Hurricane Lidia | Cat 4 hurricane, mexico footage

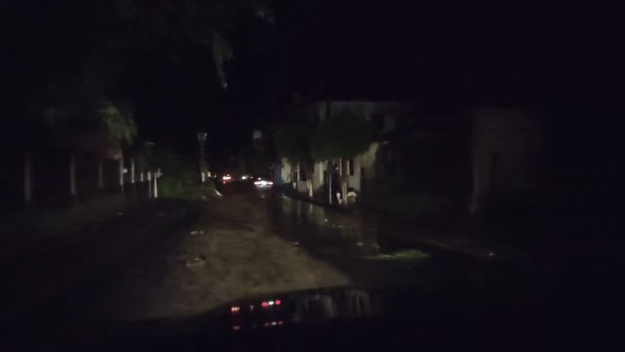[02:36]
The other one was impassable because there was a power line and the other one was completely impassable because there was a power line that was, the pole was across the way. And then the power line like this. The power line is down everywhere. Everywhere. See the power line? I don't know if you can see it.